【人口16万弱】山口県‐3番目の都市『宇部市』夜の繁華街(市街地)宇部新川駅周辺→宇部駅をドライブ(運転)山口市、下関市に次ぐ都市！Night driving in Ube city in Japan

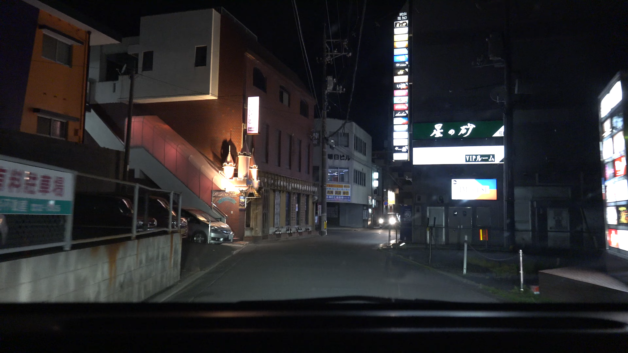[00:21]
で、これ宇部駅のこう宇部の新川駅の周辺ですけどね、この辺り結構お店がありますね、夜の店がね。この辺りですね、アーバンヒルというところですかね、その先と思います。他の地方都市と同じように結構少子高齢化が進んでるんで、まあ以前に比べたら人口減っててね、ちょっと繁華街になったり、まあ今回にもあの大型スーパー、イオンの大型スーパーできるんで、できてるんでね、結構市街地が昔に比
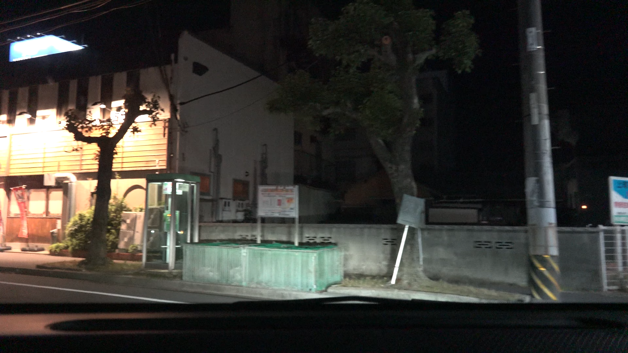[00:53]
べたら廃れてきてるところって地方都市ってかなりね数占めますけど、昔の方がやっぱりなんかこの地元の人を聞いたら高い建ててましたね。で、今から、ちょっとこの宇部の新川駅のところですね、回ってきます。市街地もね、で、このまず駅がこちらです。
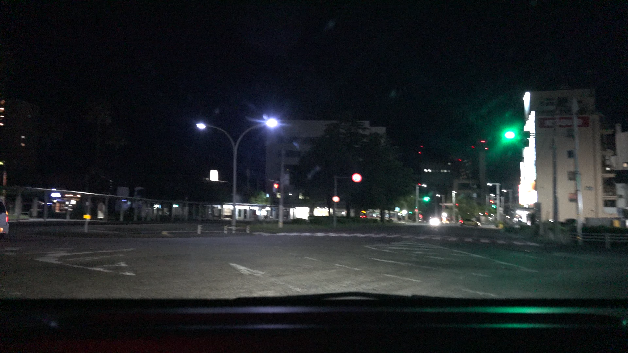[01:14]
宇部駅があるんですけど、宇部駅の方が最初半中心街と思ってそっちでホテル取ったんだけど、
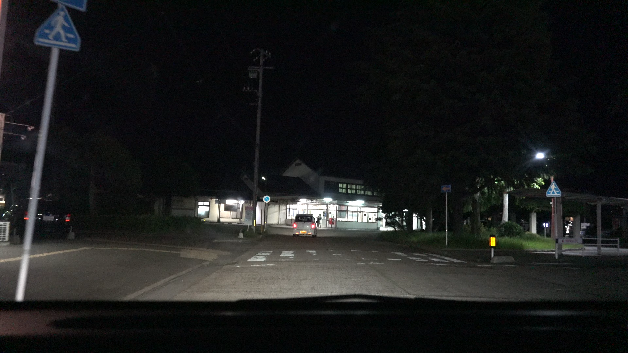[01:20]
あの急いでたんでね、あんま見なかったんですけど、こっちの方がしあの栄えてるところで6キロちょっと離れてます。
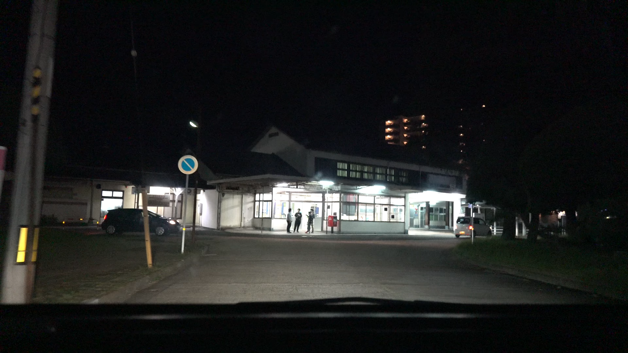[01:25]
で、その後宇部駅の方戻りますけど、これが駅です。あ、小さな駅です。
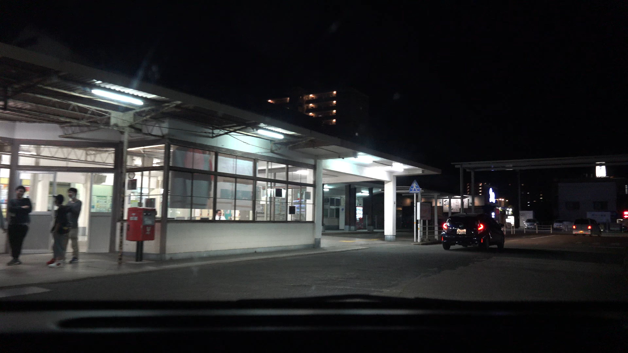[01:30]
昔からあるようななんか古い感じの駅舎ですね。
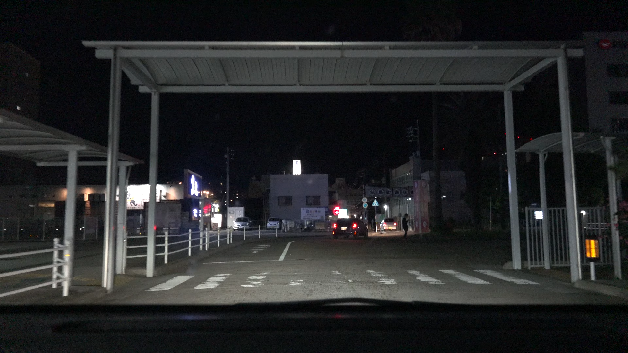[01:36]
松島町の商店街、で、これがもう駅のところですね。さっきそのラーメン屋で食べましたけどね。